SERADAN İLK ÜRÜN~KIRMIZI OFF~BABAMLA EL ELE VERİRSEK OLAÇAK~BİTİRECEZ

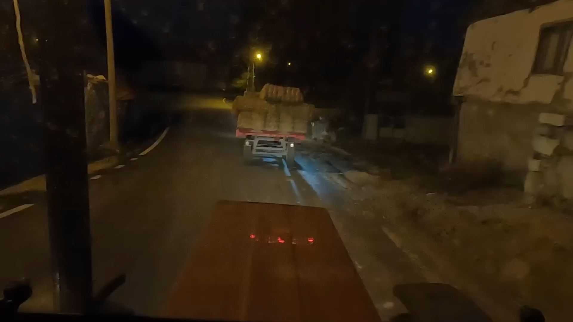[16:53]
50 balye arkadaşlar. 46 da 50. Arkadaşlar şöyle çadırı da çektik. Ne olur ne olmaz. Yağmur yağar. Kar yağar ıslanır.